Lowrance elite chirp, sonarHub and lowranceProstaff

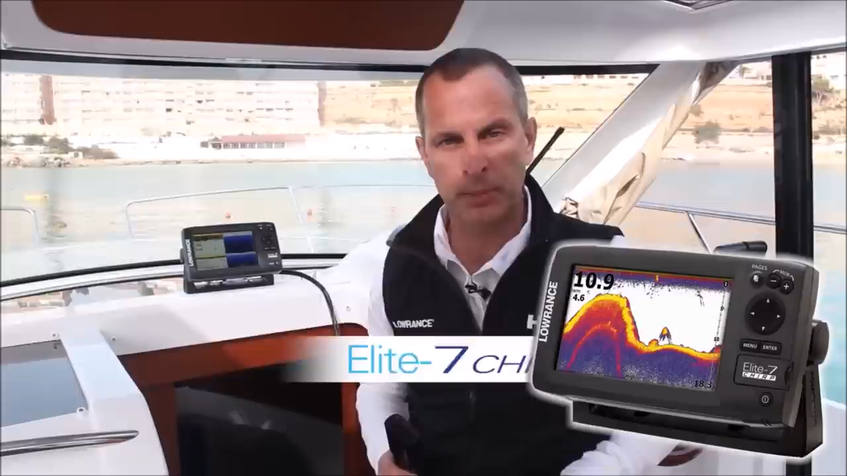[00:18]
It's a brand new series that combines downscan imaging with broadband sounder and Chirp sonar,
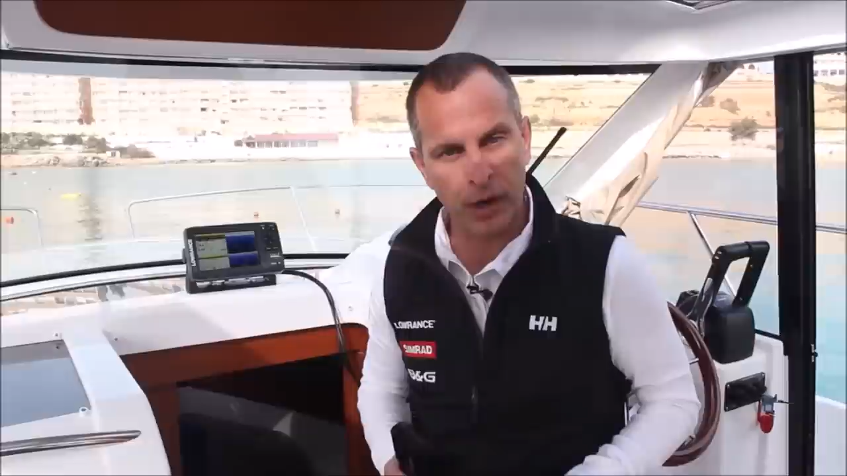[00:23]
plus detailed mapping options.
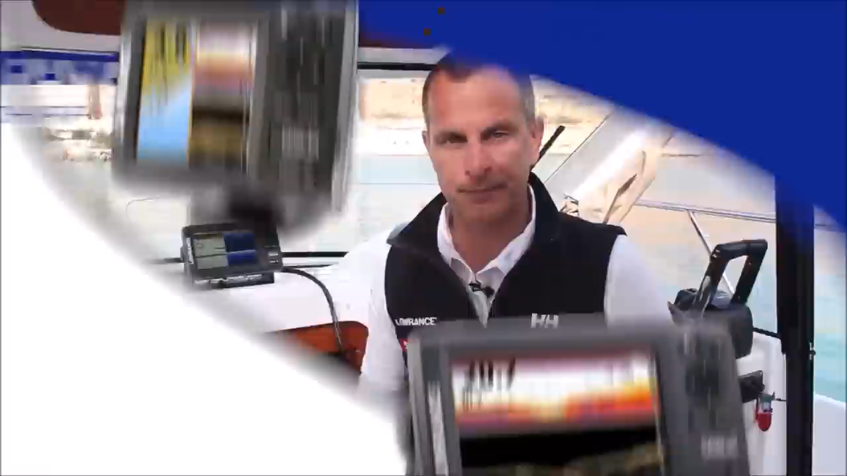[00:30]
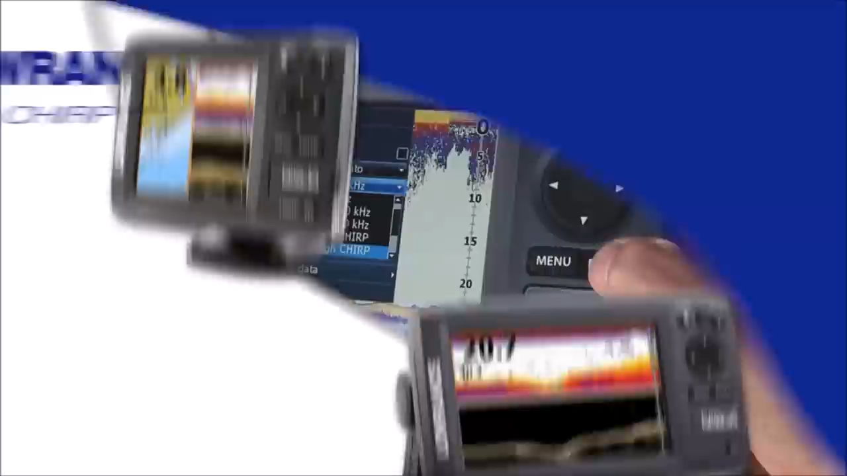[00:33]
We're also including in this introduction a new Elite 5 Chirp series,
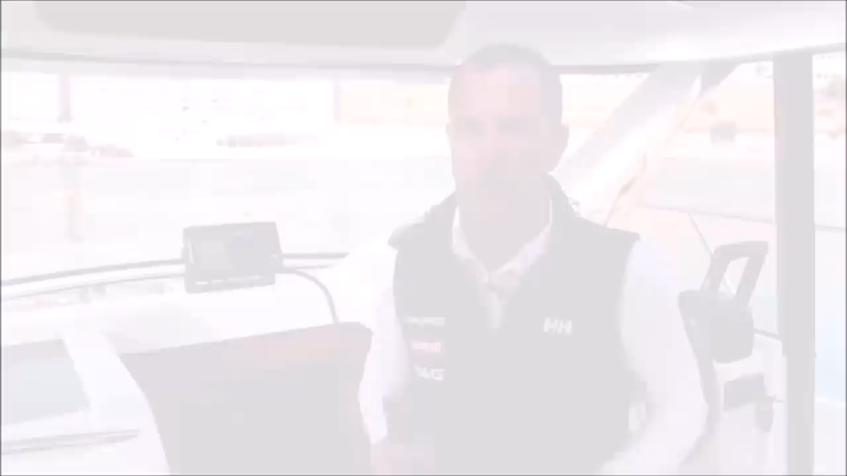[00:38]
which combines the same Chirp broadband sounder and downscan imaging technologies, plus detailed mapping options.
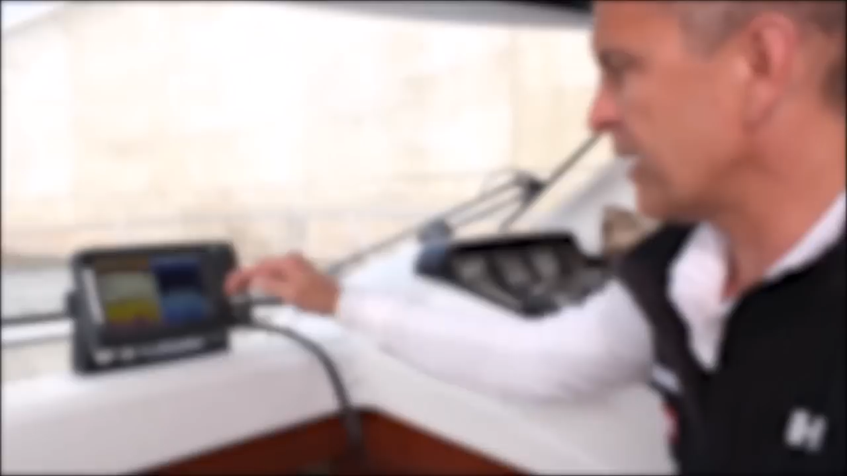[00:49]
The new Elite 7 and Elite 5 Chirp series are an addition to our successful Elite 7 HDI and Elite 5 HDI Fish Finder Chart Plotter series. With the addition of Chirp sonar,
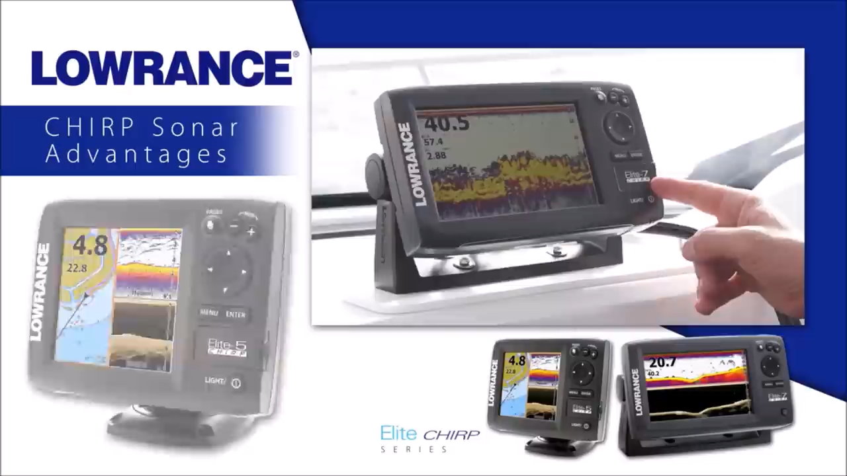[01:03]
the new Elite 5 and Elite 7 Chirp series have greater sensitivity, improved target resolution, and superior noise rejection for easy to see,
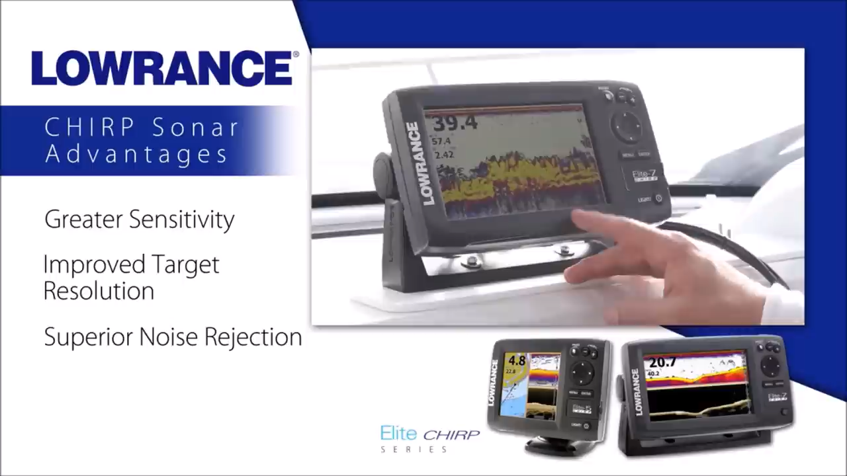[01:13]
clear bait fish and game fish targets.
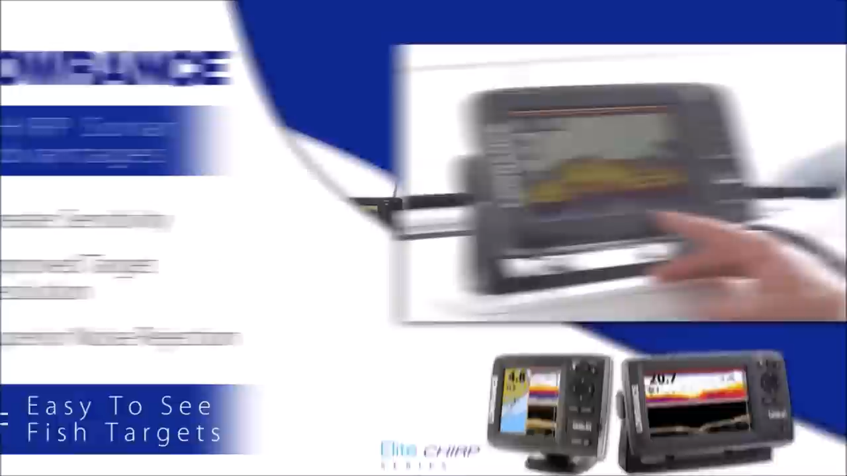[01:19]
We're out on the lake today doing sonar testing, and we're going to show you the new Elite Chirp series. We'll show you how high frequency chirp outperforms regular 200 kilohertz.
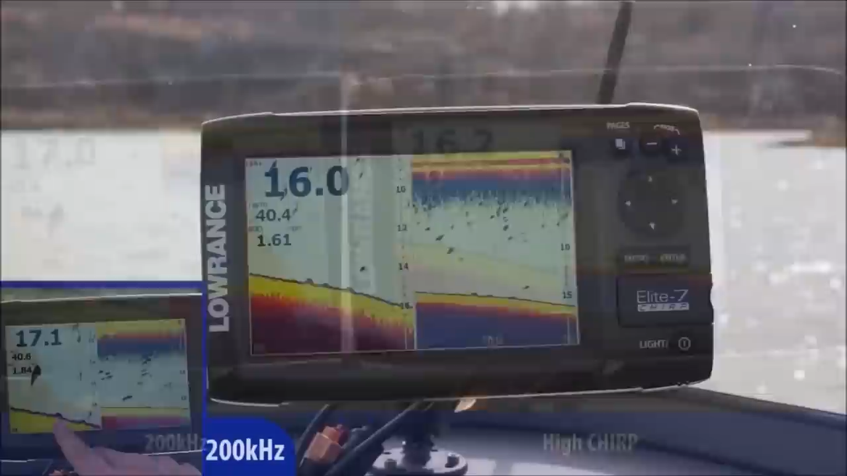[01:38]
All right, we just went over our first target, and this was the one that was closest to the bottom.
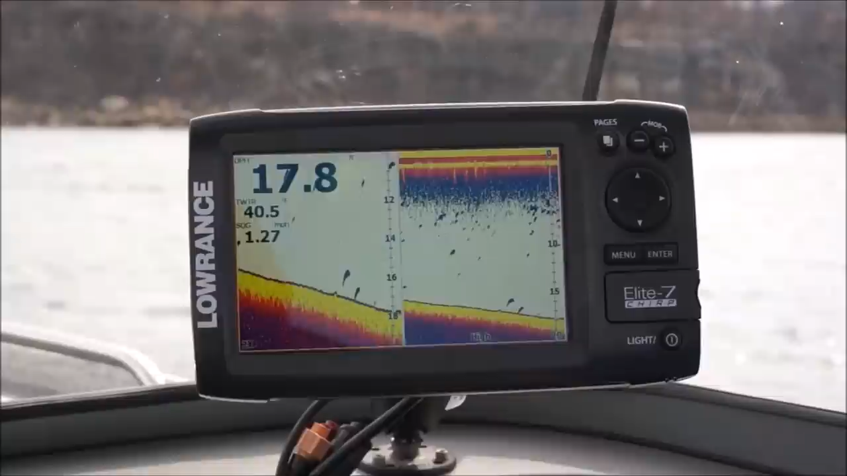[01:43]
So we just went over target number two, and this was the one that was suspended about 6 inches off the bottom. And you can see the brick on the bottom and the tennis balls.
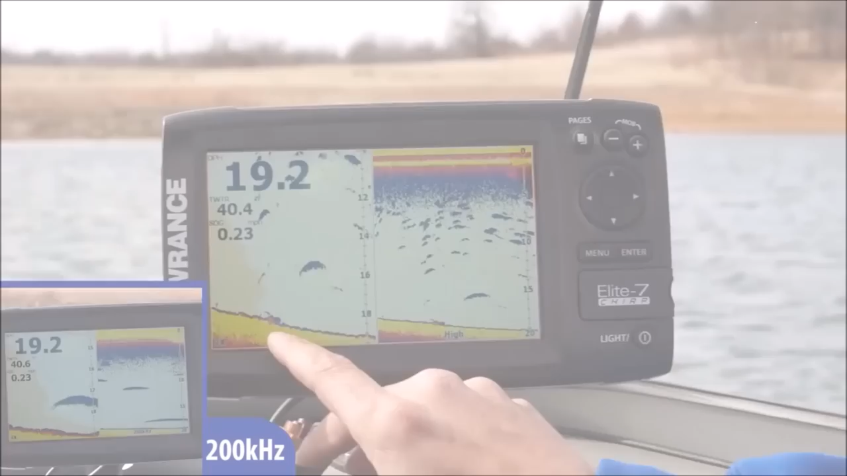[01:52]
This is our final tennis ball that has final brick with the tennis ball a foot off the bottom. So really nice and easy to see.
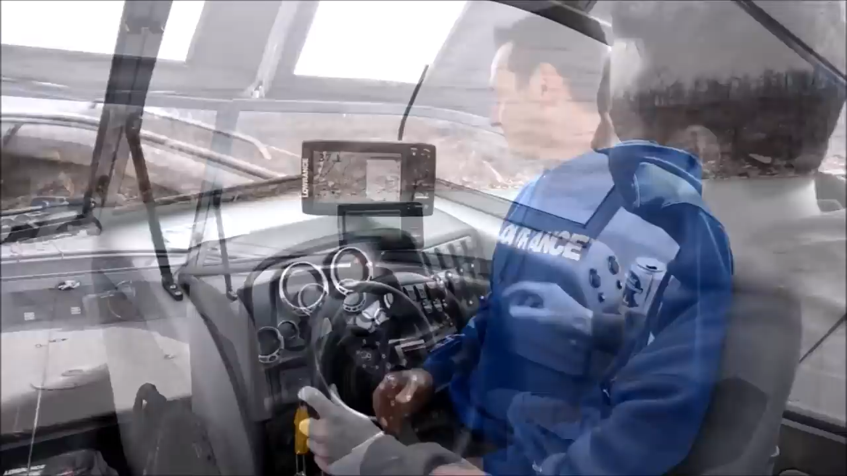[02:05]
See in the split zoom how much bigger and easier it is to see that fish. And this would be bait. You can tell the color intensity here. This is a nice big predator fish, but these little marks are going to be more bait-like.
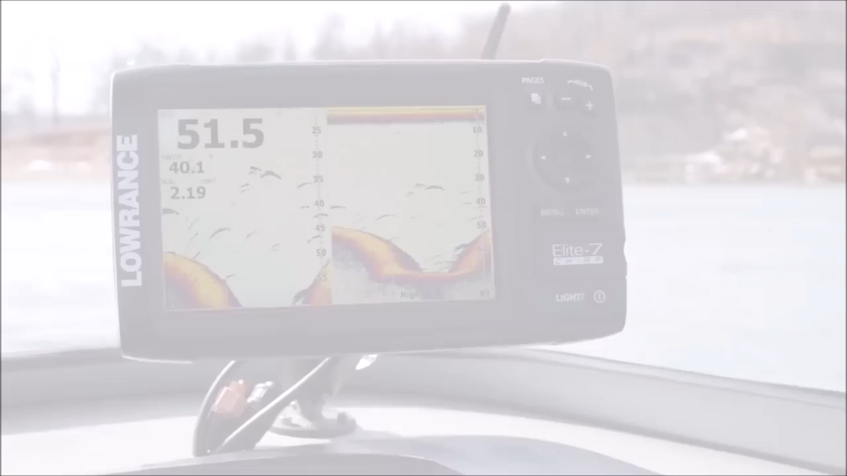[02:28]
So we just idled over a little old river channel here. You can see the nice river channel. You can see how the bottom hardness gets nice and hard and then goes to soft. But all these fish that are suspended above it, perfect arches.
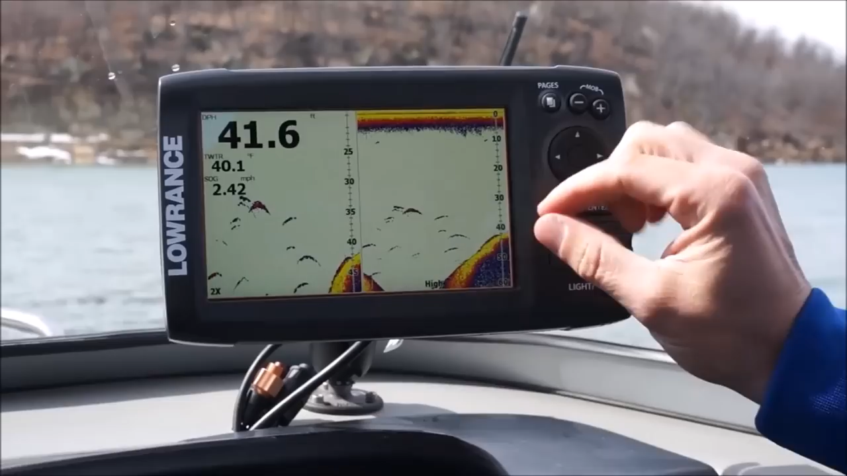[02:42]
On screen: depth 41.6 ft, water 40.1°F, speed 2.42 mph
They're real crisp and narrow. And that's one of the advantages of chirp.
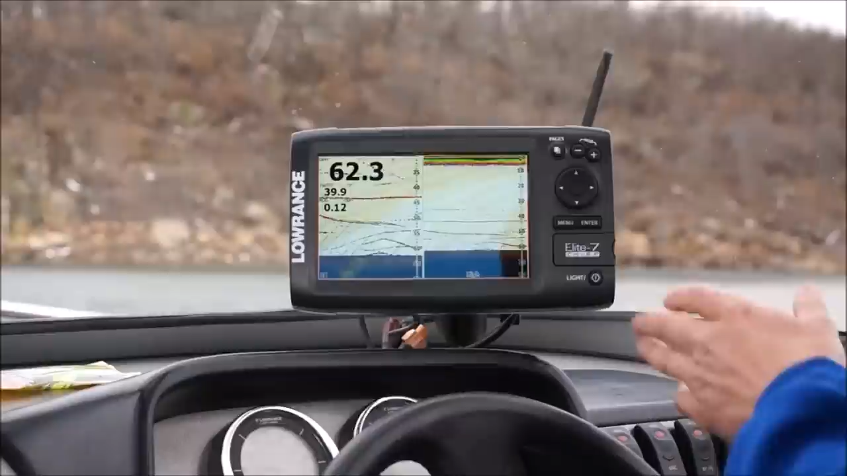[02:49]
Right now, we have the boat over a nice school of sand bass and crappie, and you can see the individual target separation of each fish.
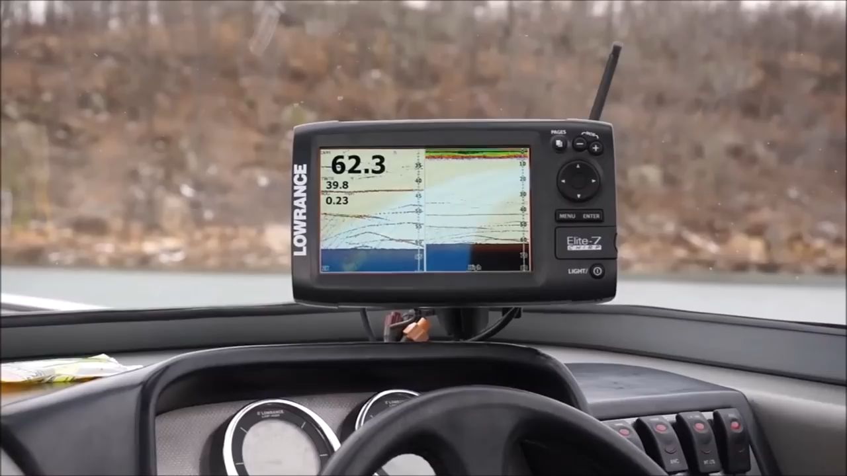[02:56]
To get an idea of the size of that fish, there you go.
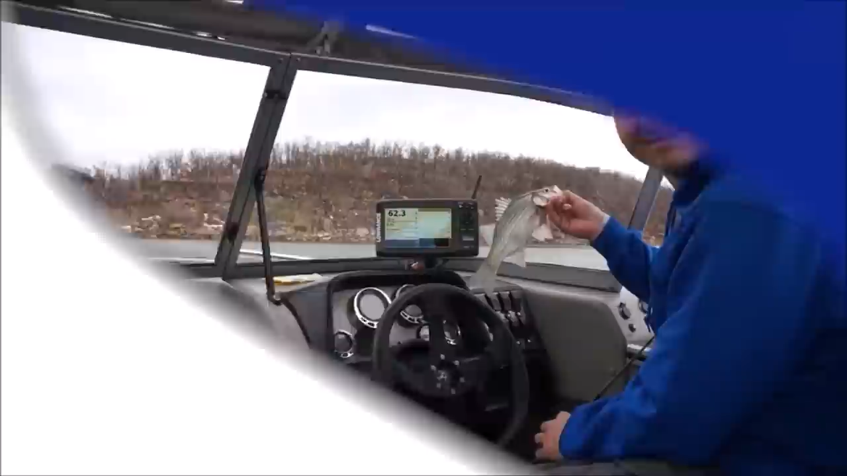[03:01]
Lowrance exclusive chirp sonar advantages include the ability to see multiple chirp sonar frequencies at one time on the display.
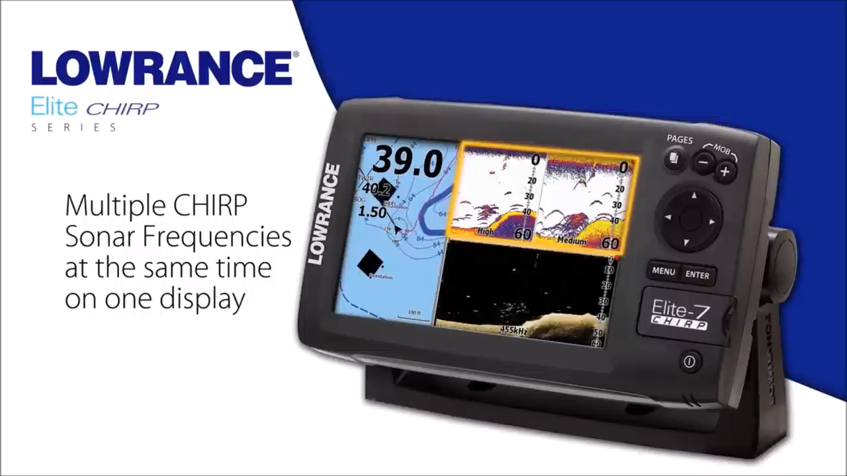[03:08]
We also have the ability to provide chirp
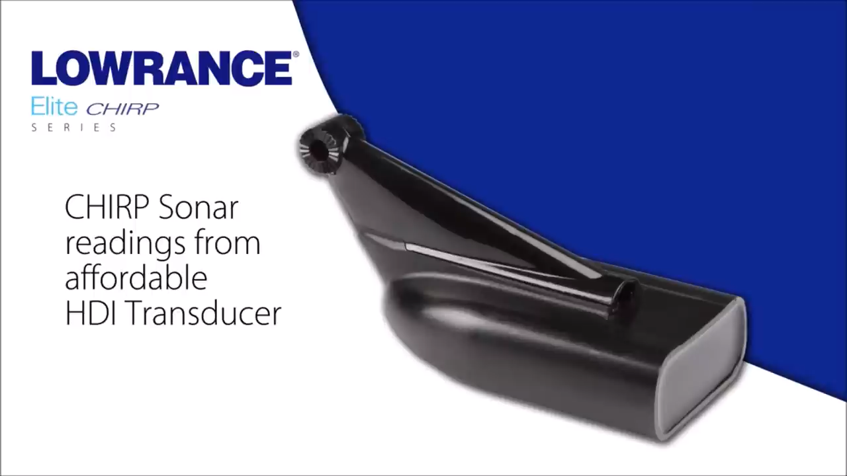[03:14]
sonar readings from our more affordable HDI transducers.
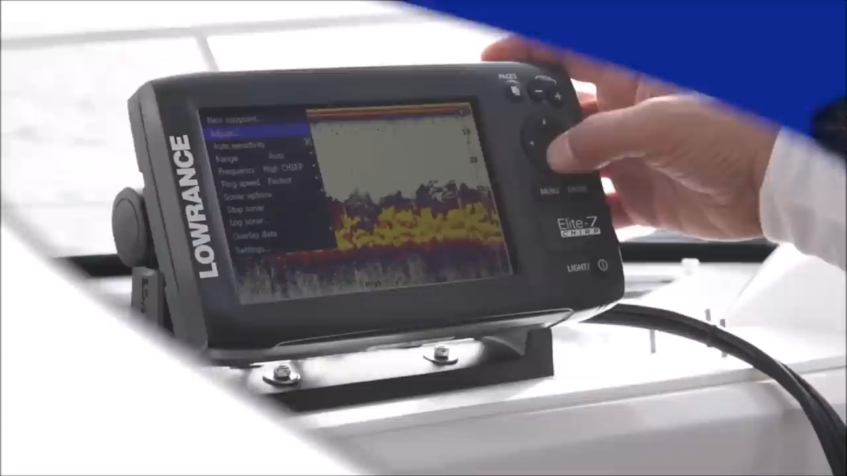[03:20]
And with the Lowrance HDI skimmer transducer,